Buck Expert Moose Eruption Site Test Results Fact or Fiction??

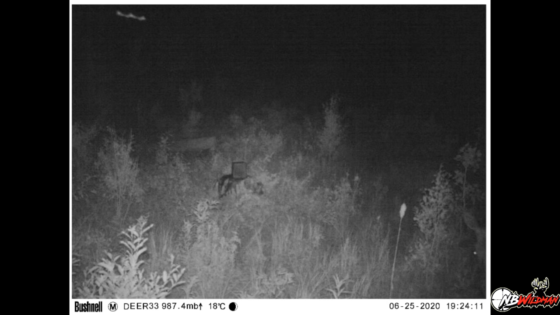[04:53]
okay i was in there on the what says the 25th was actually 28th but anyway uh that night that looks like a moose right there just coming into the frame okay and then yep moose okay whoa then nothing so we went from
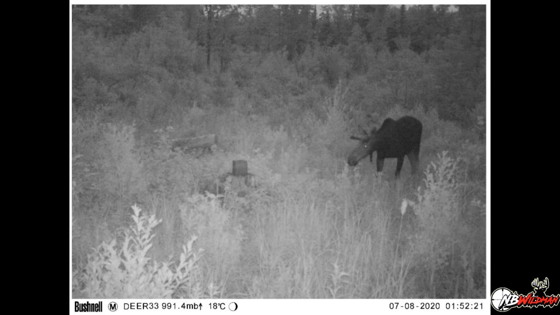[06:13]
of him there anywhere near it he just comes over and looks at the stump and then leaves that's not good i got a doe here uh a doe and a fawn oh yeah two a little fawn there oh two fawns oh nice two small babies so a doe and two little ones they're there for quite a while i guess middle of the night but it's okay i guess um another doe in the